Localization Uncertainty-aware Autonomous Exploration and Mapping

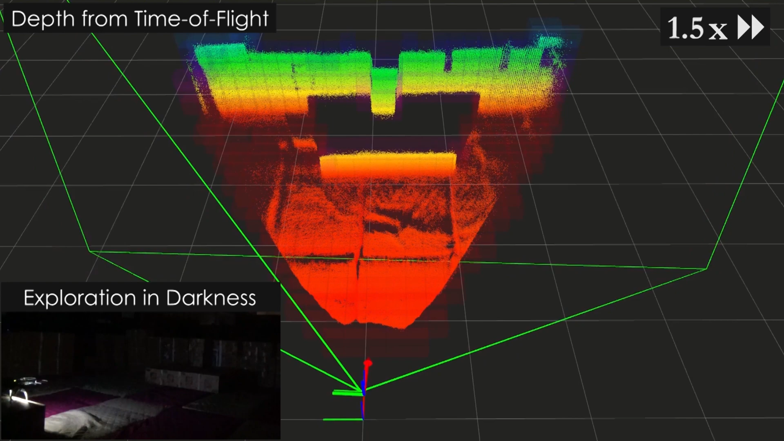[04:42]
To perform such an operation within dark, unknown environments,
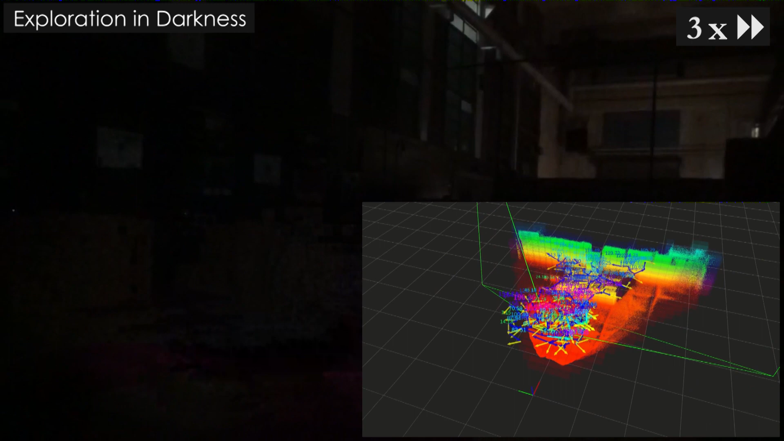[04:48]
we rely on time-of-flight depth perception, while the multimodal mapping solution provides onboard scene illumination.
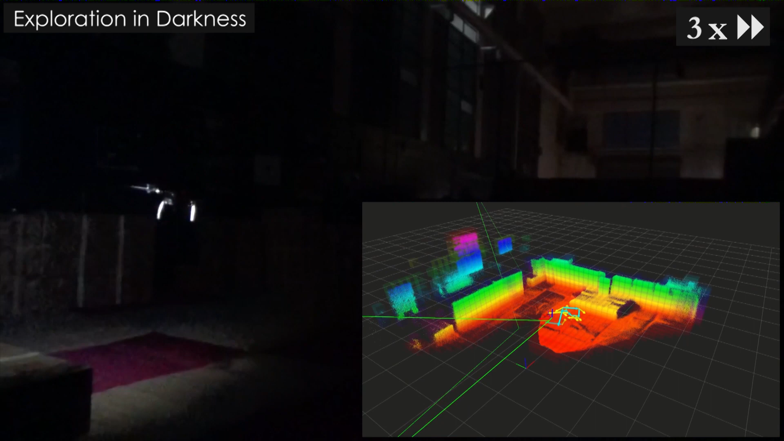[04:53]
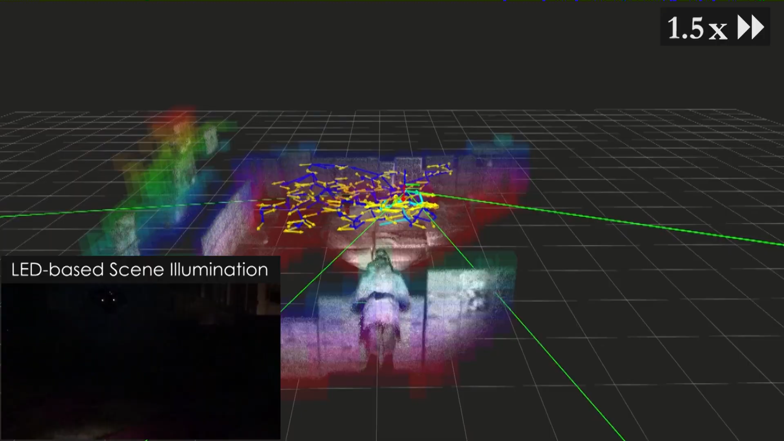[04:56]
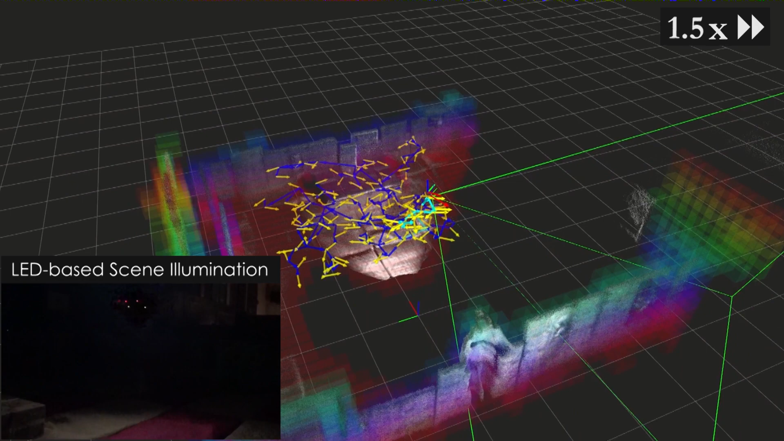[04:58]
Using this integrated seeing-in-the-dark and 3D occupancy mapping solution, we managed to achieve complete autonomous aerial robotic exploration inside a dark mock-up environment by exploiting the generalizable nature of the proposed framework.
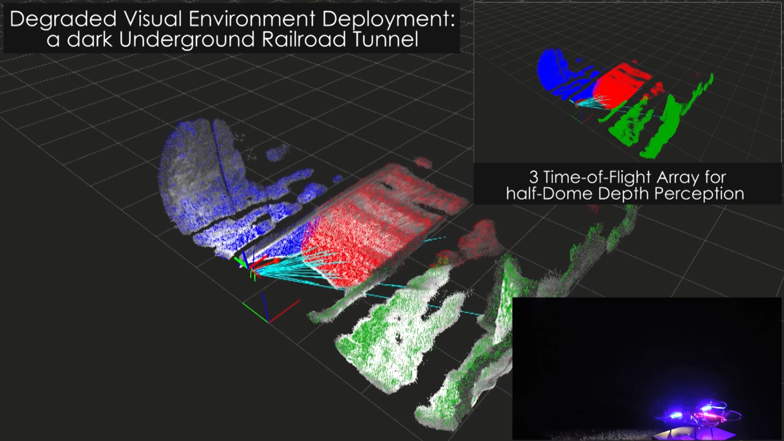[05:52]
We make use of the free time-of-flight sensor array to enable half-dome 3D ranging and facilitate fast planning for volumetric exploration within the long tunnel.
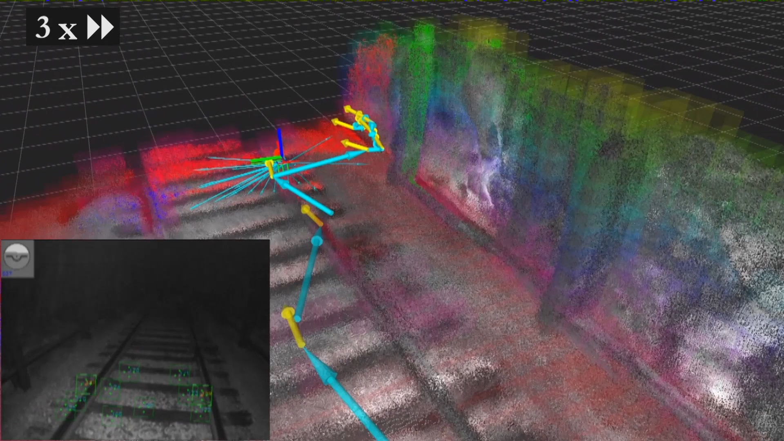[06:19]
At the same time, we demonstrate dense,
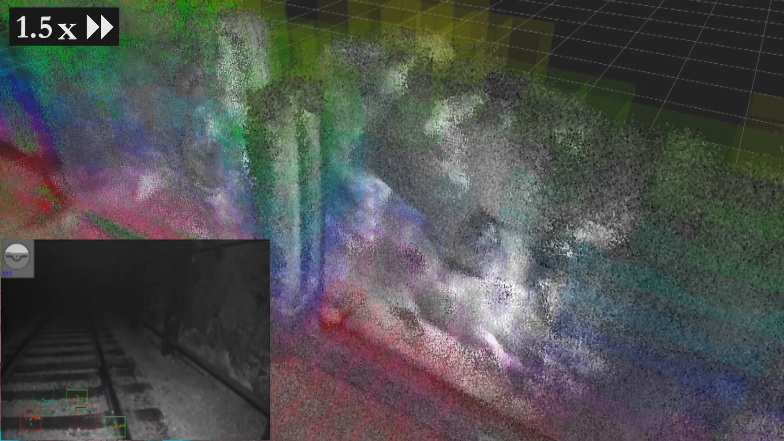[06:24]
consistent 3D reconstruction of the tunnel structure and texture in real-time.